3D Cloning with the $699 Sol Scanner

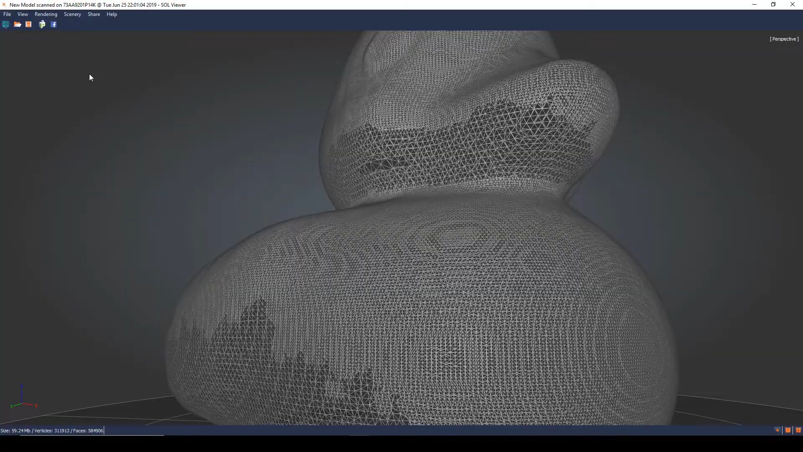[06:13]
perfectly smooth scan this this should have been all yellow but it had
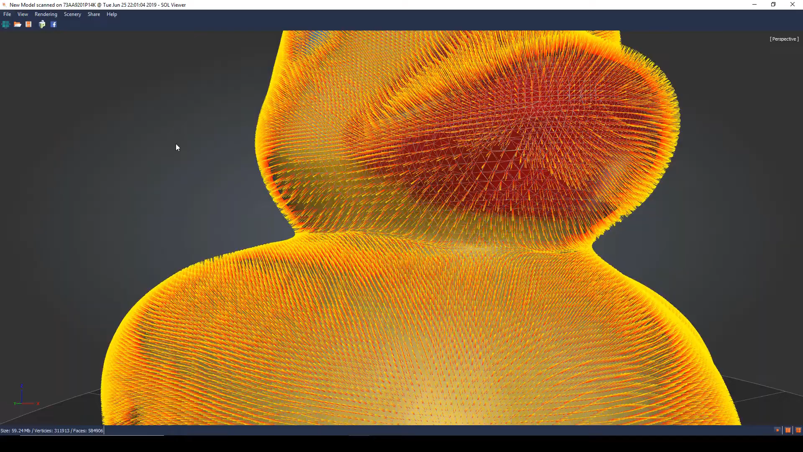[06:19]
some of the shadows in it that coupled with the da Vinci colors tendency to overdo it on the dark and black